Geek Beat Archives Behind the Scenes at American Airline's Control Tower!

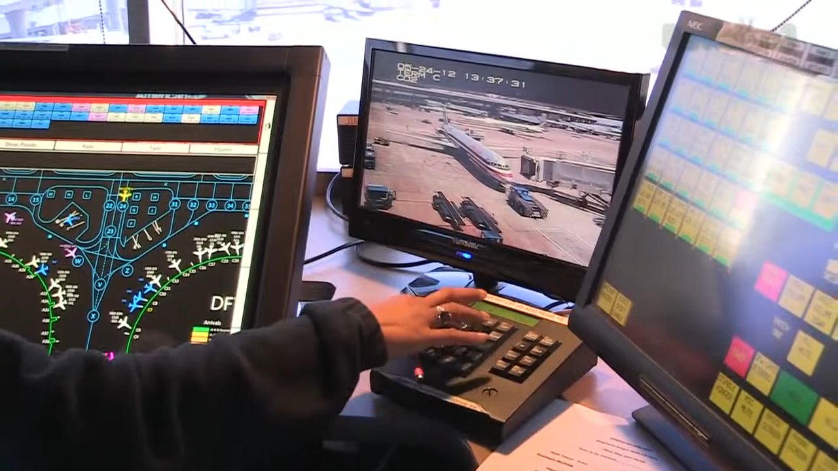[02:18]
they've got this new system which actually has cameras and lasers mounted beside the gate. The lasers will scan the planes that are getting nearby,
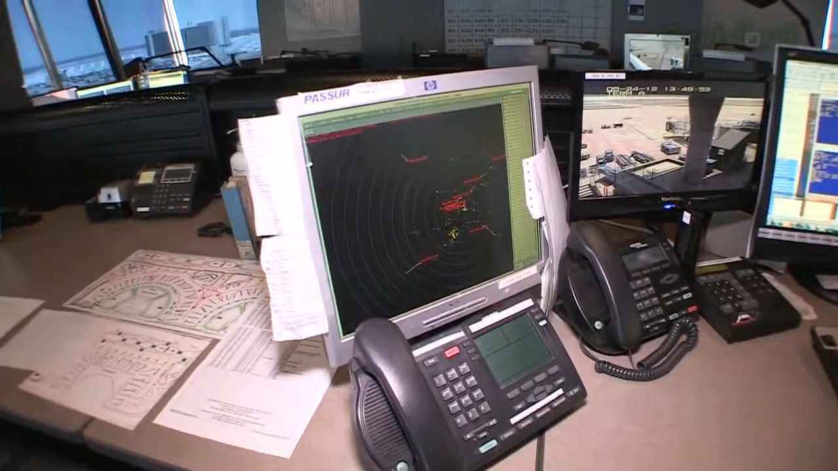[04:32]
telling us what airplane is in what location nearby the airport. And we're watching obviously cameras on the ground.